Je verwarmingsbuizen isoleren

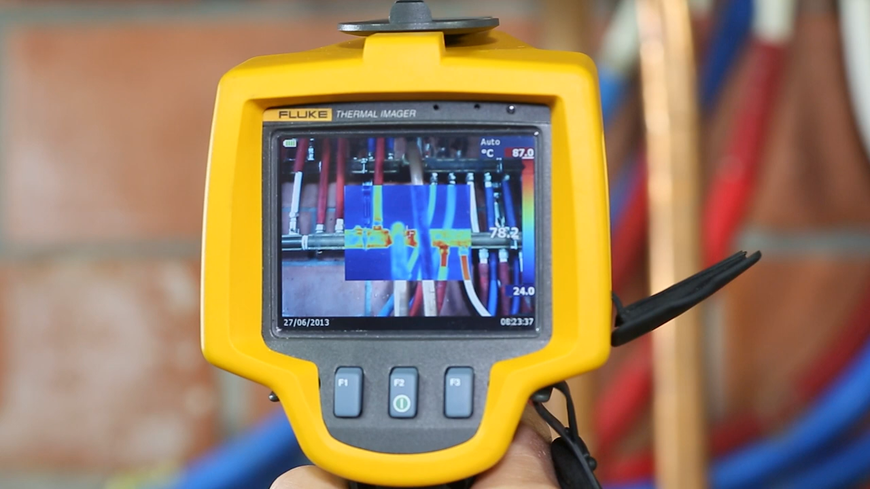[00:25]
Op sommige plaatsen zie je de temperatuur namelijk oplopen tot meer dan 60 graden.
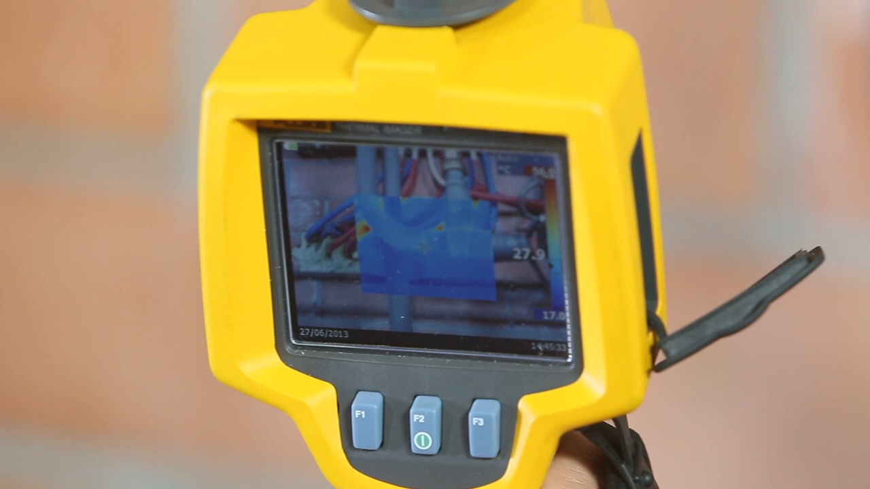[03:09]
Weet je nog dat we de temperatuur van de niet geïsoleerde buizen hadden gemeten en dat die hier en daar opliep tot wel 60 graden? Wel, door de isolatie is die temperatuur tientallen graden gezakt.